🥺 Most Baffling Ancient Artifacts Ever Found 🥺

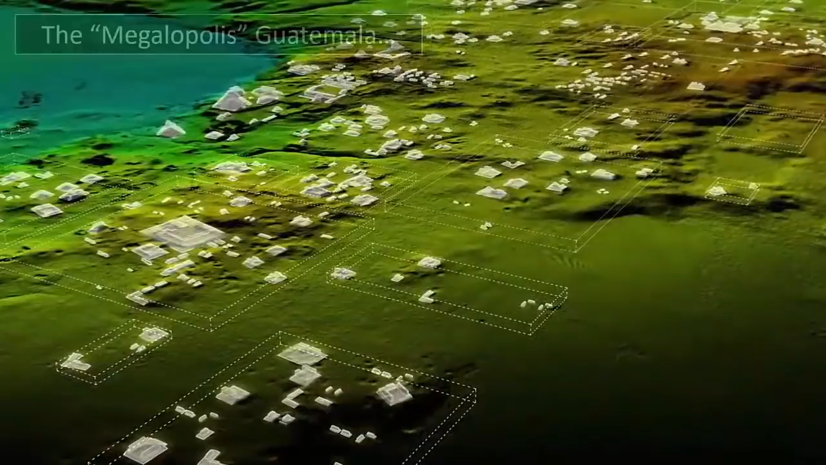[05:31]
Although some clearings dotted within this landscape have been spared,
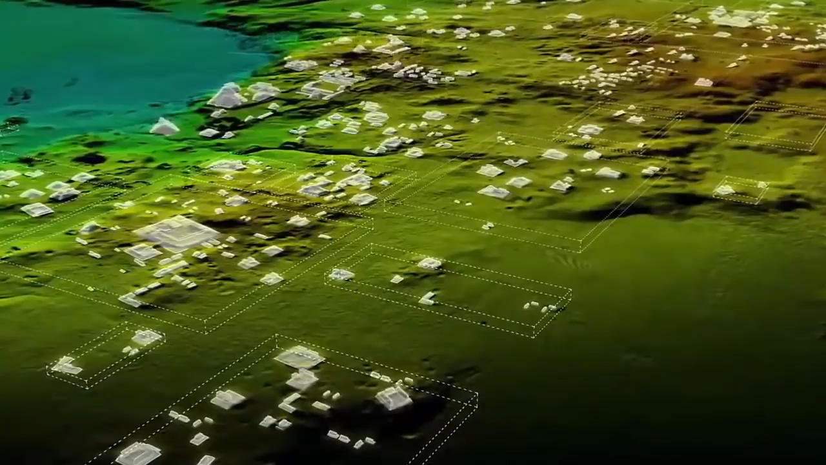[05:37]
somehow avoiding the suffocation of trees, it has been discovered that these sites,
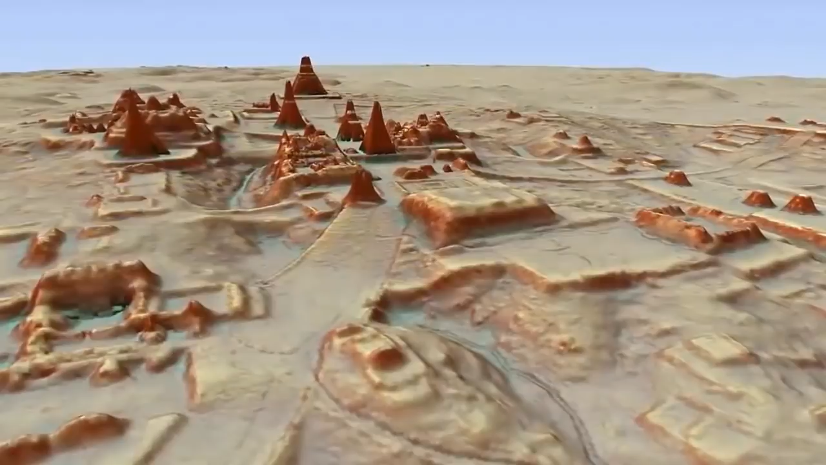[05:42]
long argued as separate sites of habitation, were in reality once part of the same gigantic city, one of unimaginable size and complexity,
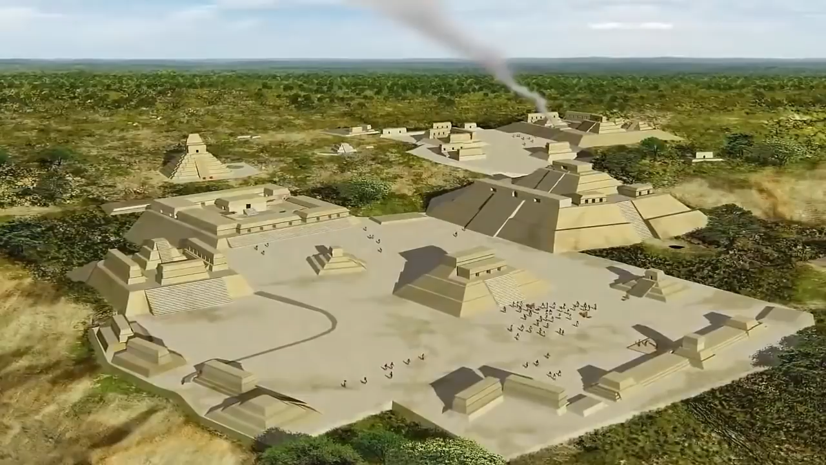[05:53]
that was unquestionably home to not mere thousands,
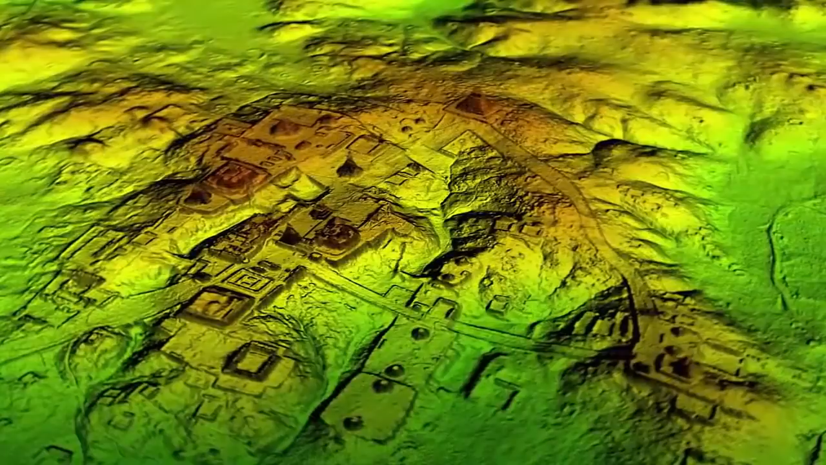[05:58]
but was in fact a settlement that was home to more than ten million.